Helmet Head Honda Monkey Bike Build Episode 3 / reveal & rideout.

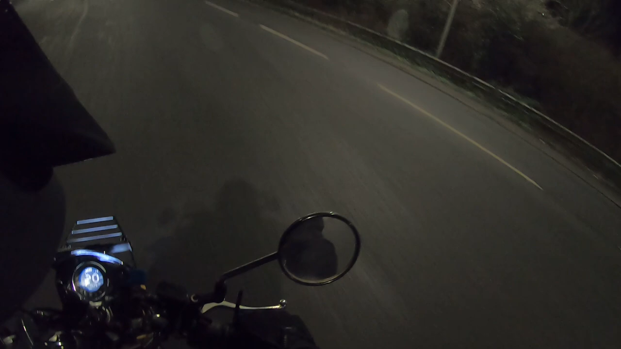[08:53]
They're after me. They think I'm Helmet Head. It's all gone wrong, guys. It's really odd only having four gears. I think I'll stick to 40. Wow, my legs are cold. Oh, wow. Yeah, I've had enough.
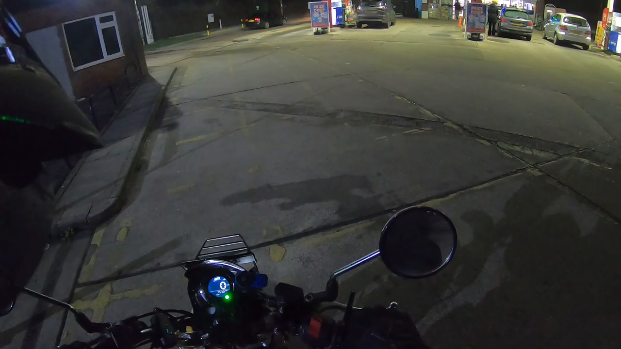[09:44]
Okay, so that's 7,530 miles. Yeah, this was a stupid idea.